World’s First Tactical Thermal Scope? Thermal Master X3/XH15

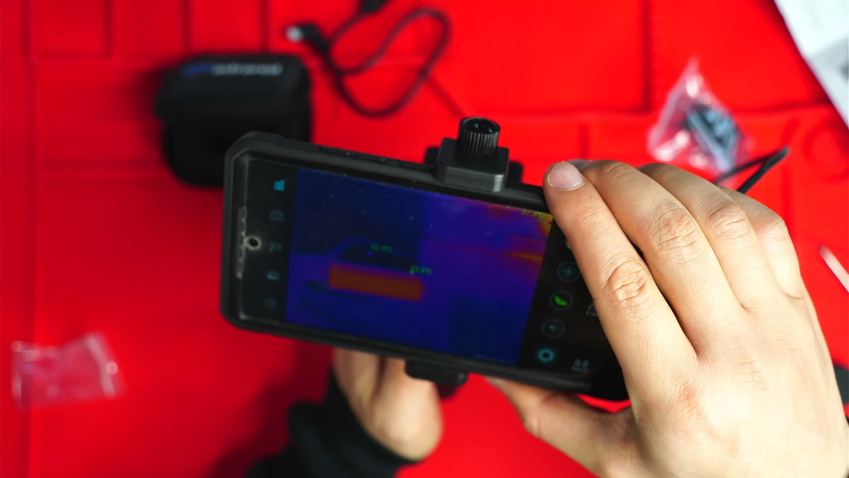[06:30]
all right looks like I've got everything kind of up and working now and you can see here's like a bit of a thermal image of my laptop that's the usb connector there that's reading at 34.3 celsius my computer screen let's just angle this up a little bit yep just so that you can see and my computer screen showing up it's really decent resolution so I'm going to go outside let's try this out and yeah see how it performs
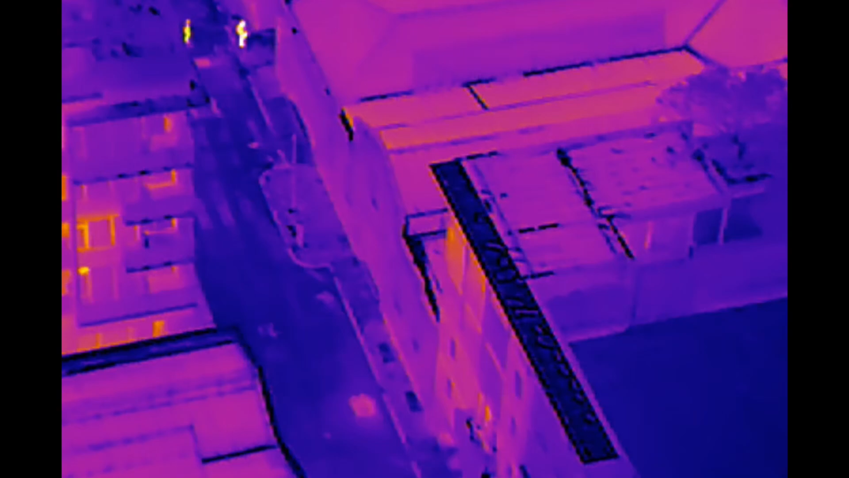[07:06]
so I'm just outside now and just try to focus this a bit better I mean that's pretty much as good as it can get
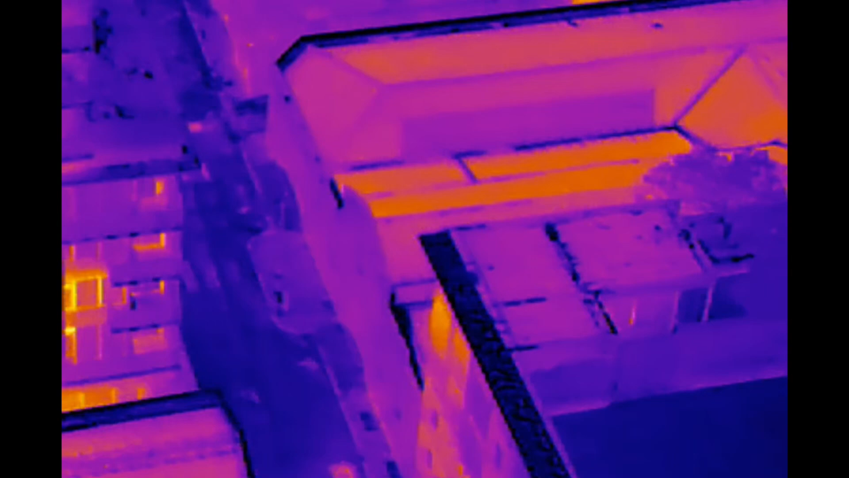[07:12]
but yeah you can see there's a car down below that's like been parked recently so it's hotter I guess because of that there's another person to the left and the amount of detail on this is incredible oh there you go it's off
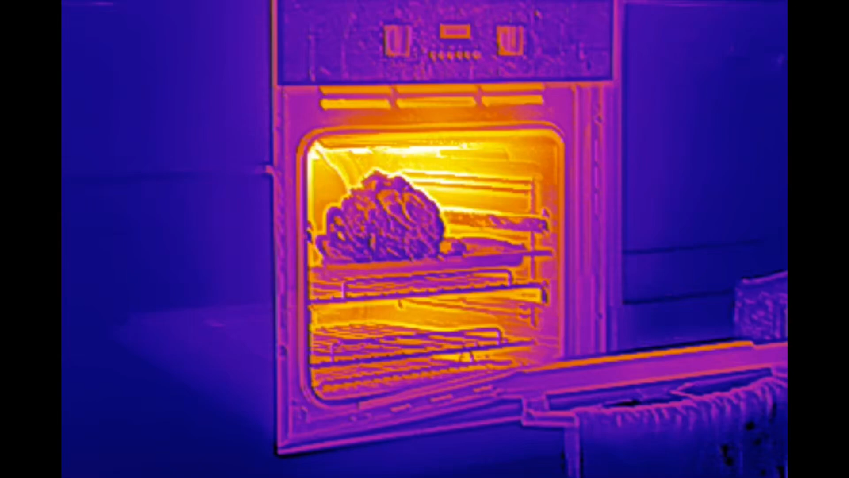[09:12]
With that, you can zoom in on it.
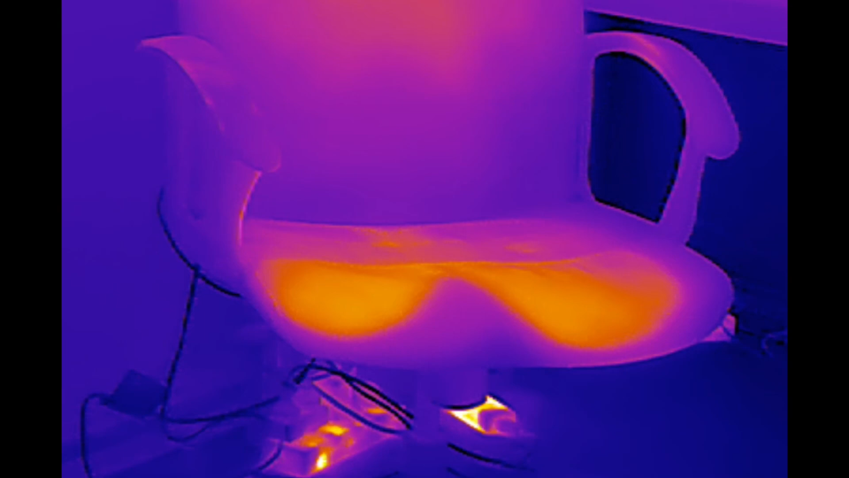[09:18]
And that's where I was sitting before on my chair, so it's like, just pick that up and you can see my computers.
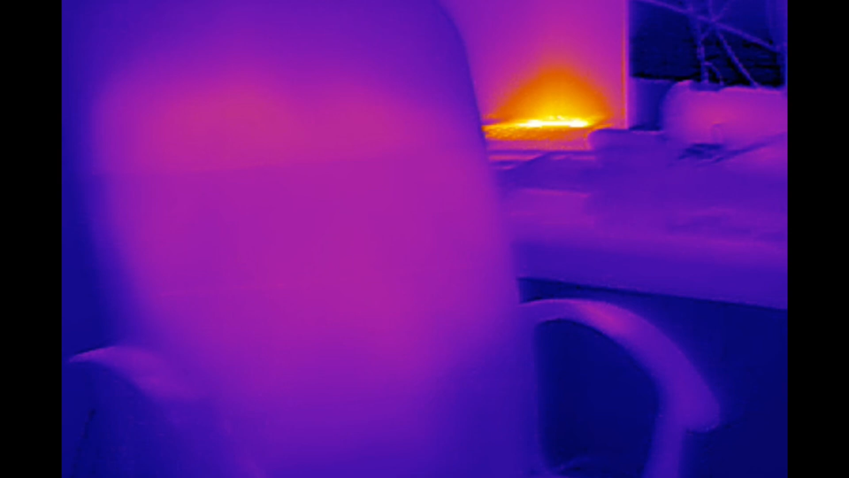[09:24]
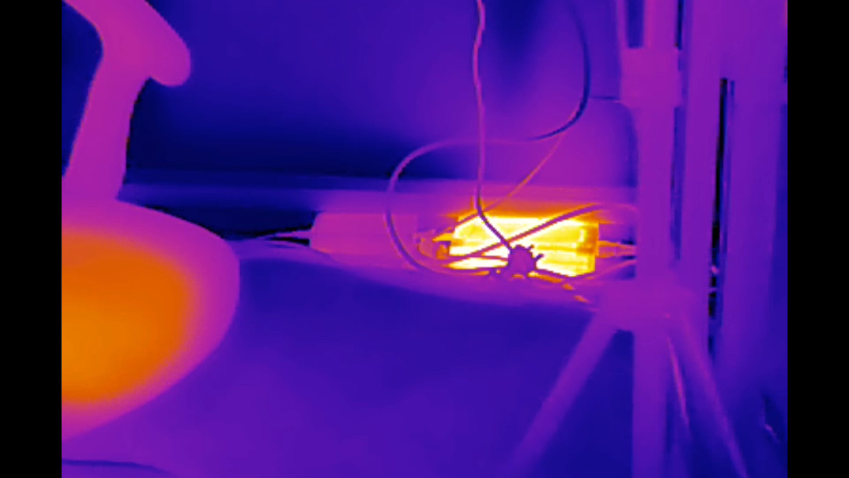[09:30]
There's those power sockets here on the ground, and the light there as well.
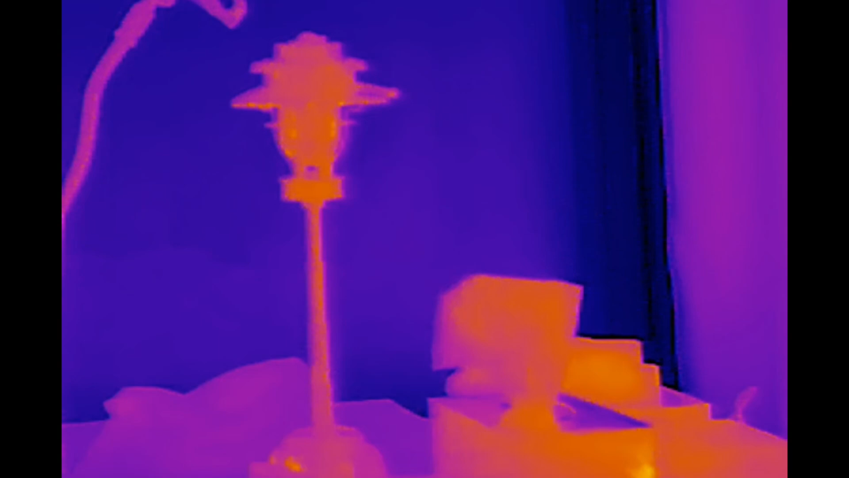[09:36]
It's not on at the moment, but that's so cool.
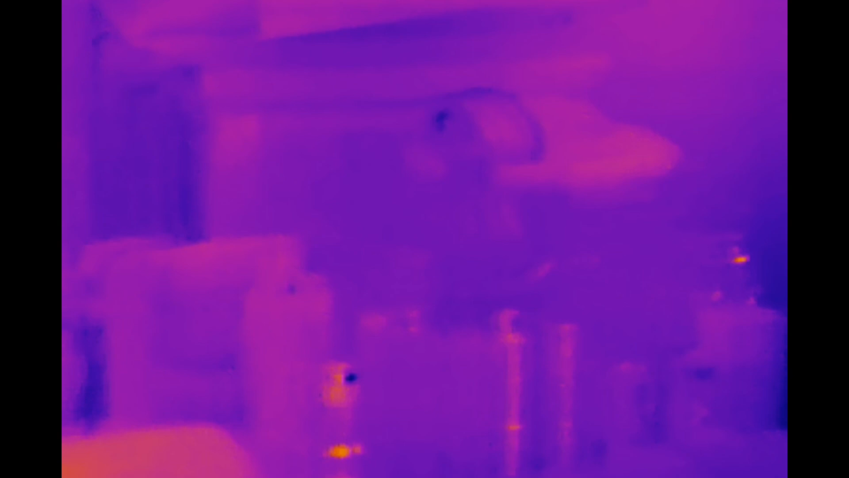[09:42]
There's nothing here on my desk.
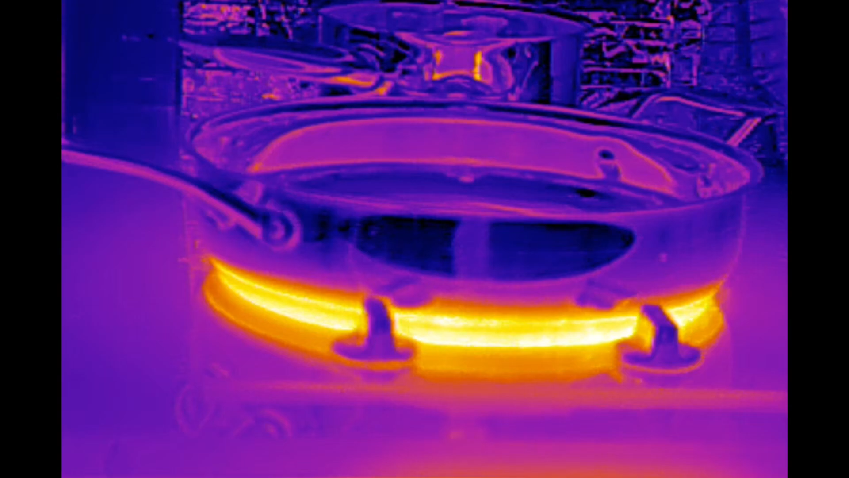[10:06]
And just focus that a little bit better. So you can see the hot plate,
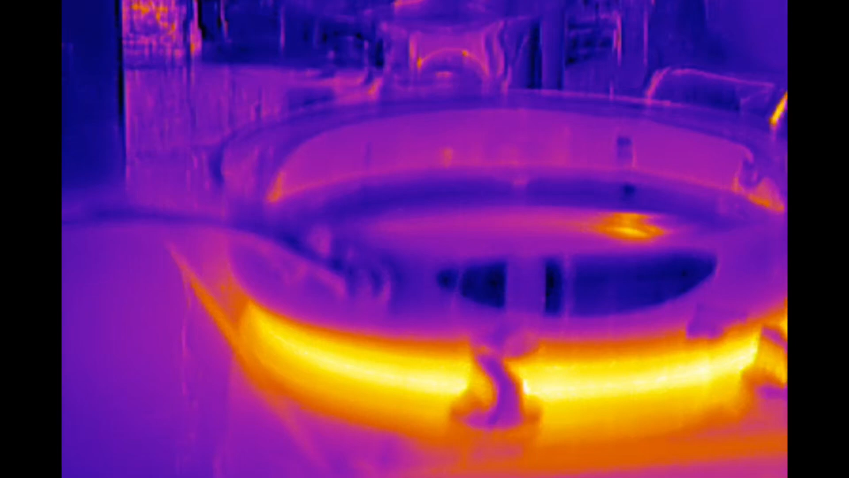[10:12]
which I had on a little while earlier, 44 degrees Celsius.
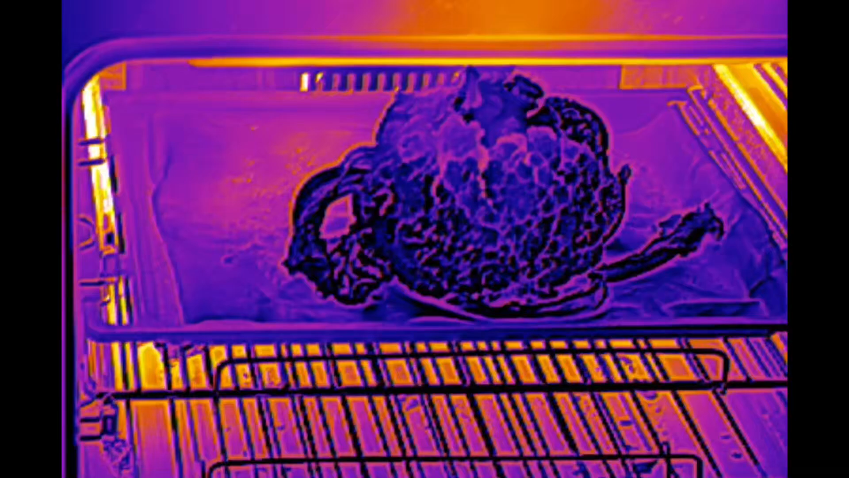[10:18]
And the oven, I've got a cauliflower sitting there that's at 50.
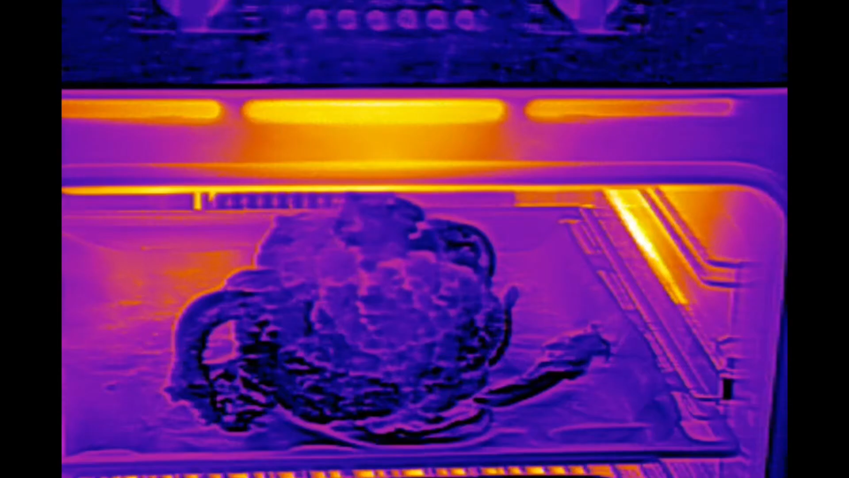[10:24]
The rest of the oven's like hotter, especially at the back.
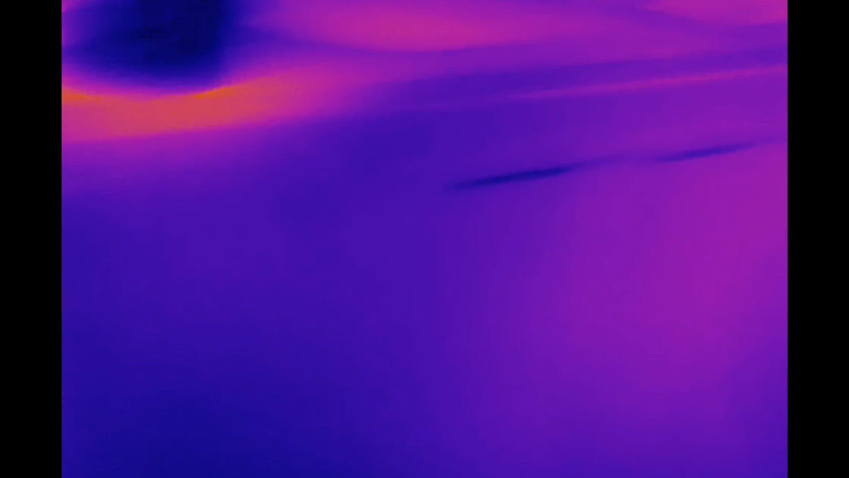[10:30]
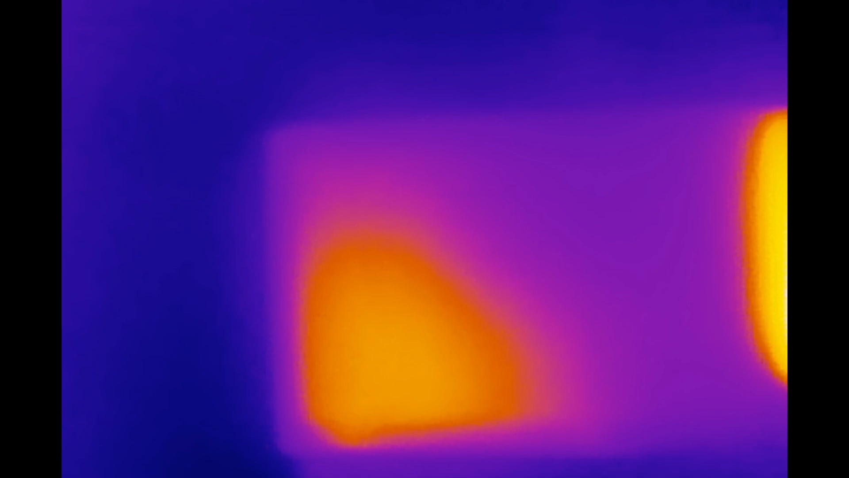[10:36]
This is my intercom, which is kind of hot on the right-hand side.
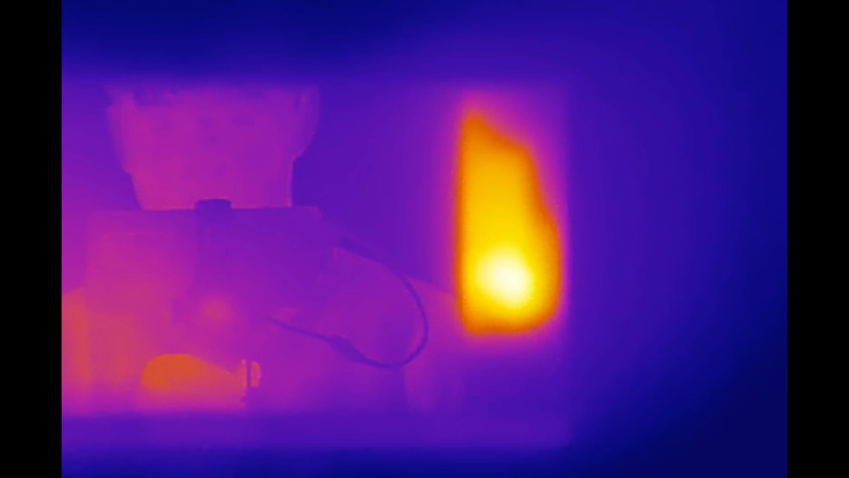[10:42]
Let's check inside my meter box. I'm going to have to just focus this in a bit better,
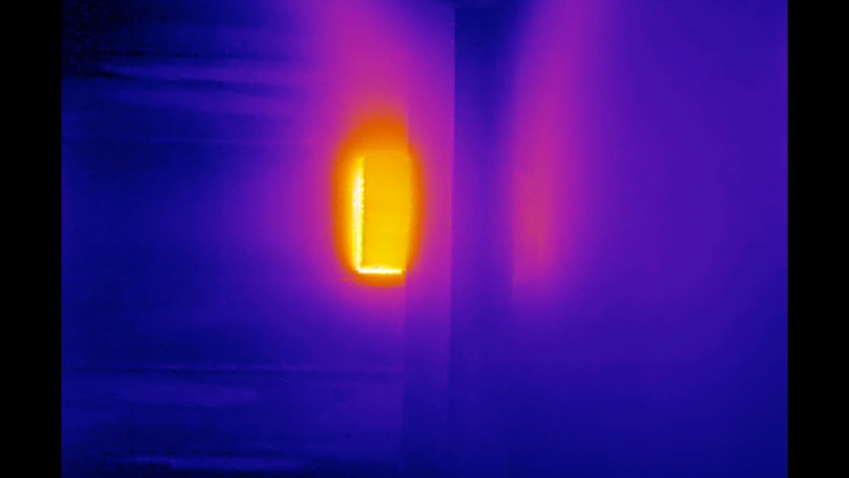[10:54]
like that maybe, in front of a mirror,
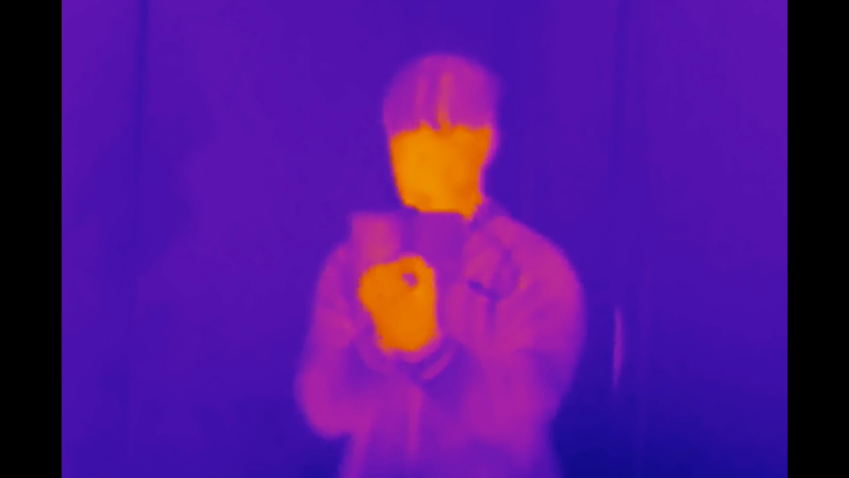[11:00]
so it actually reflects back the infrared light when I look in the mirror.
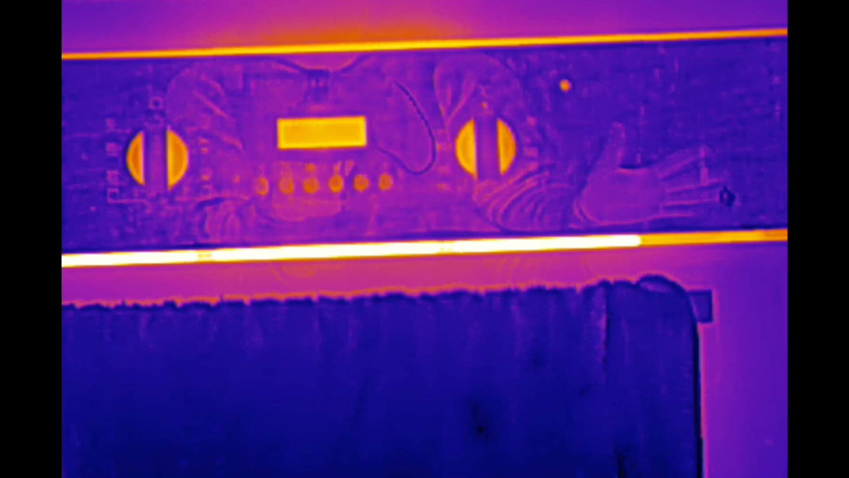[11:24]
but I can't see anything in there with, you know, just normally looking at it.
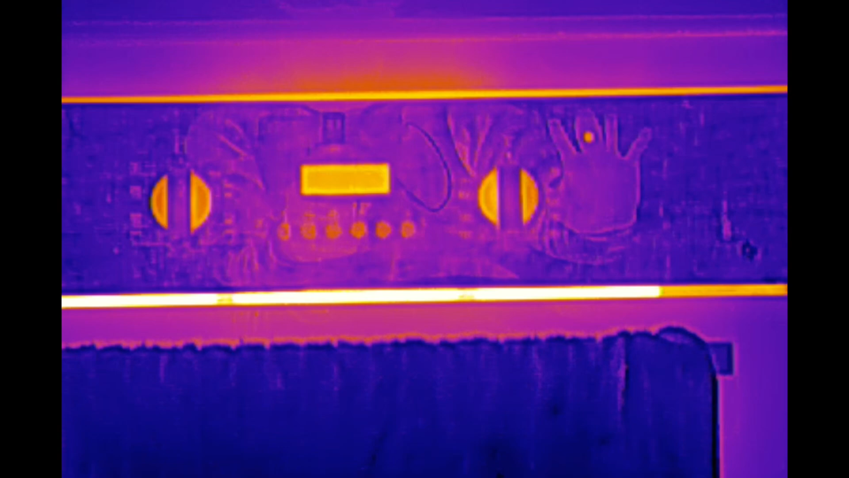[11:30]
But the camera is able to pick up, I guess, the infrared that's reflecting back from my body.
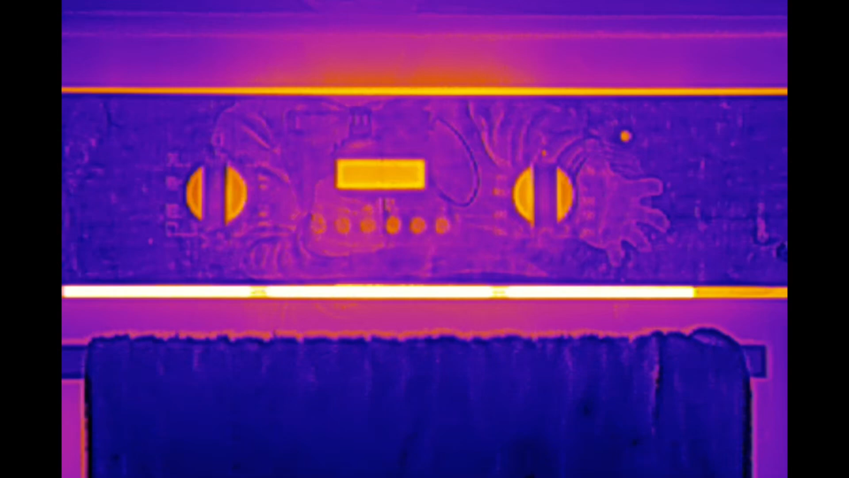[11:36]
So you can even see the folds in my clothing.
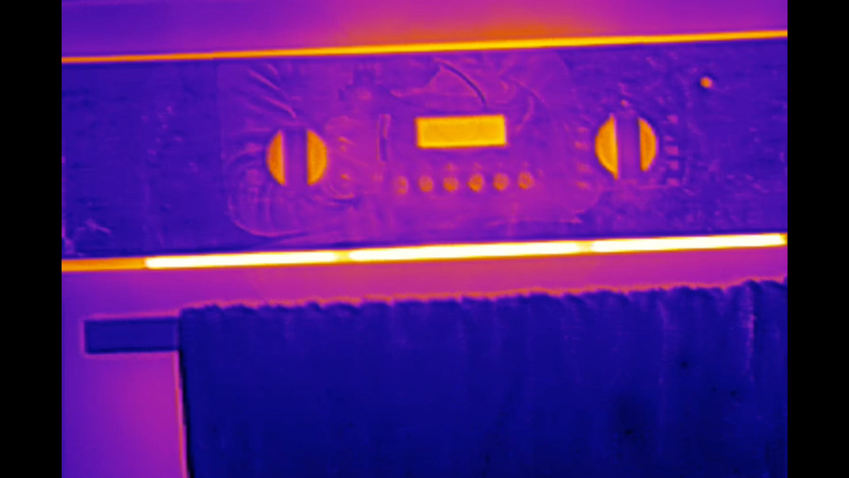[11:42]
If I focus it even more, you can make out, like, the dials and what the dials say on my oven.